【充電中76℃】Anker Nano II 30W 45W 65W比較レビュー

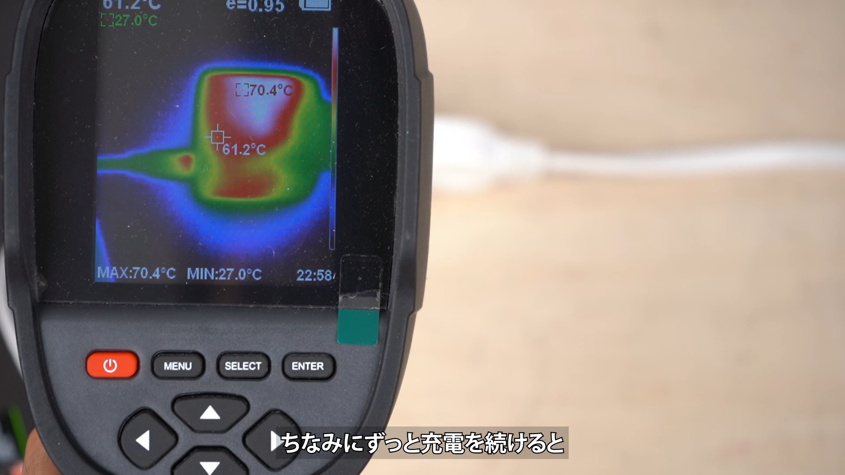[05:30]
On screen: spot 61.2°C, max 70.4°C, min 27.0°C
電を続けると温度は70Wくらいになりますこれは45W版です
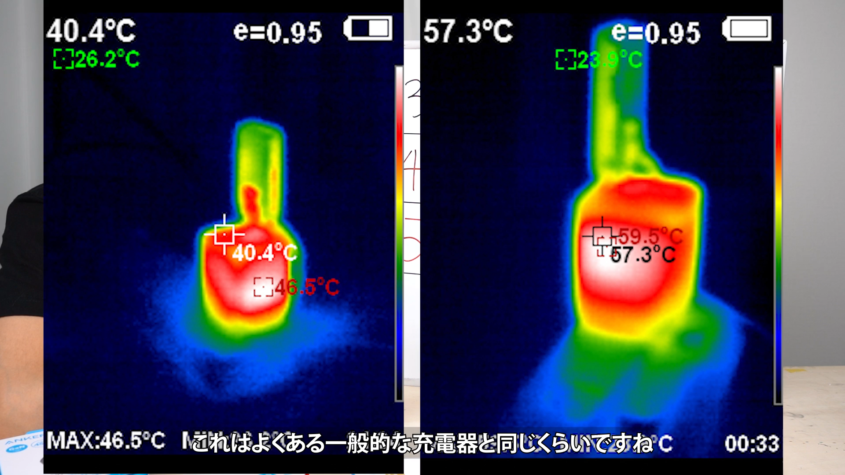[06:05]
一般的なUSB充電器もこのくらい熱くなります次に45W
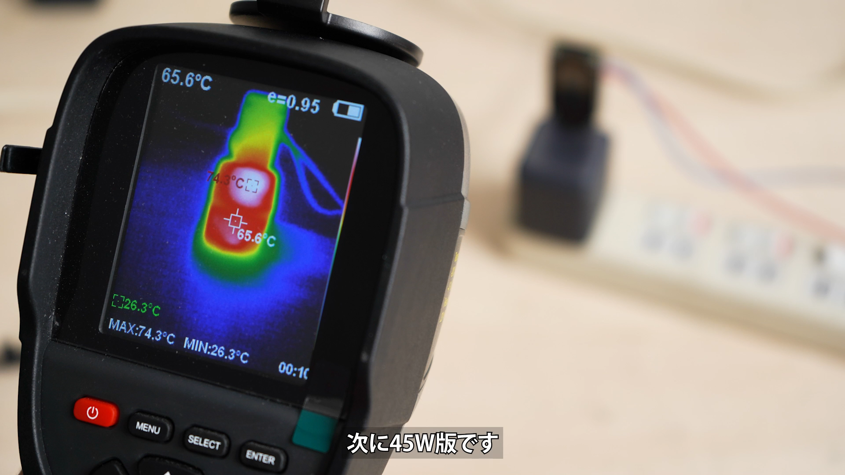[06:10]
On screen: spot 65.6°C, max 74.3°C, min 26.3°C
版です45W版は53度と73度になりました50%の電力で充電している時の50%はこれはこのくらいは熱くなるかなという感じですね
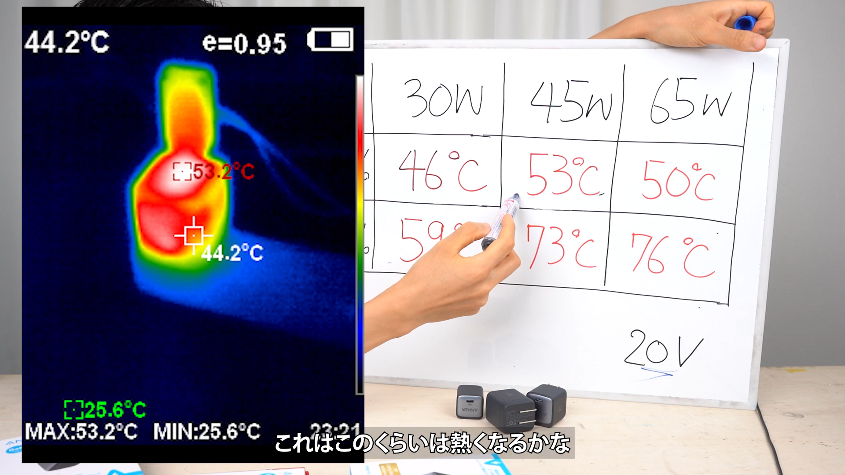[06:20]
On screen: spot 44.2°C, max 53.2°C, min 25.6°C
100%の時の73度というのはこれは結構熱いと思いますこの73度という温度は人によって
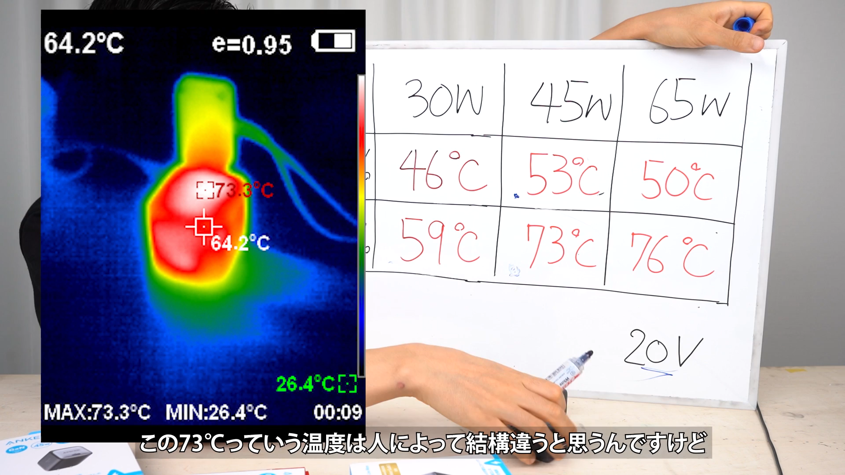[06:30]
On screen: spot 64.2°C, max 73.3°C, min 26.4°C
結構違うと思うんですけど10秒くらい触っていると火傷するくらいかなという感じの温度です結構熱いですね
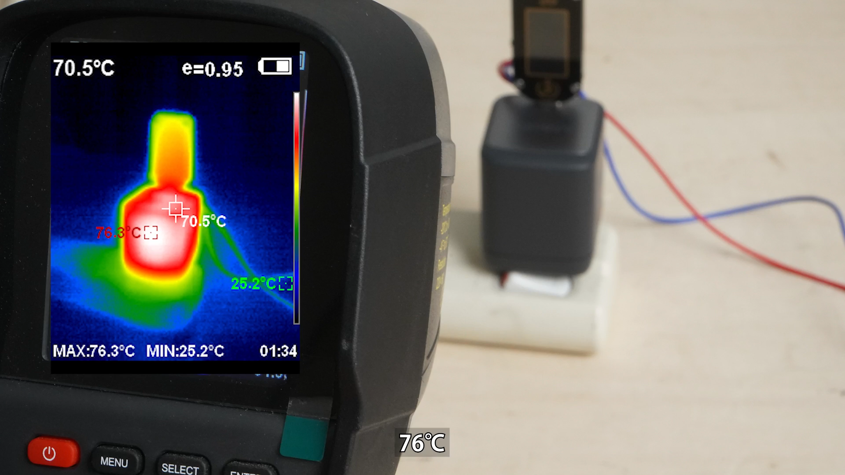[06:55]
On screen: spot 70.5°C, max 76.3°C, min 25.2°C
この76度って触ってみると結構熱いですね10秒くらいが触